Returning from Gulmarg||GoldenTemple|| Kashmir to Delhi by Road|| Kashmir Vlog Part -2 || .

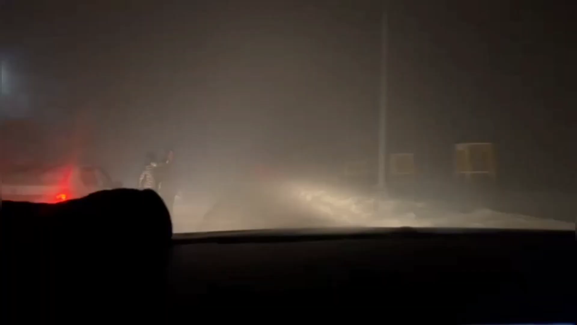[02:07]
अब ही रात हो चुकी है और इन्हें बहुत जादा टाइम हो गया था कार चलाते वे और रात को इतनी ज्यादा फोग